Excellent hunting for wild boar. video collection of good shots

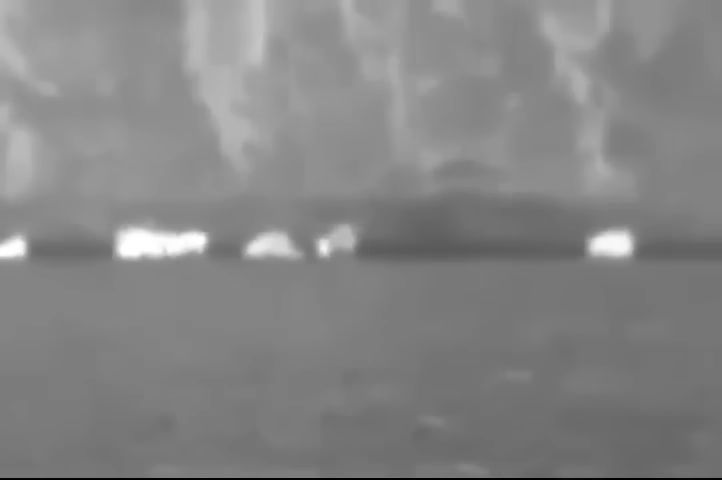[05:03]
Yeah. We need to whack him. He's walking to the right. He's in with the other group now. Okay. You ready? Okay, I gotta wait till you turn sideways. Okay, here goes.
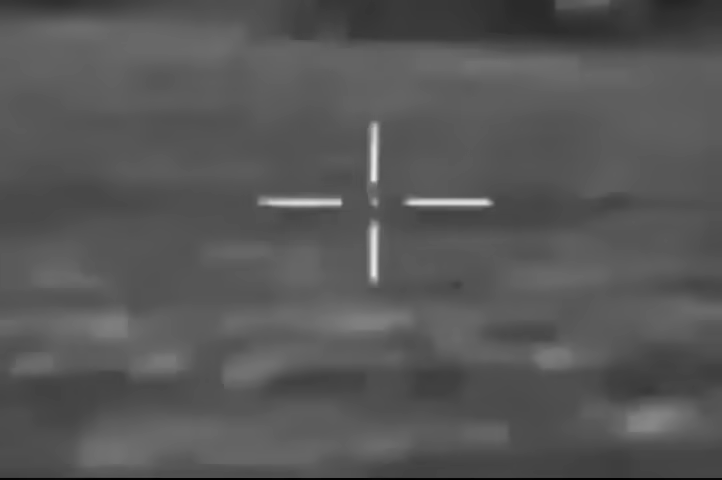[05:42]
Oh, here comes a couple more.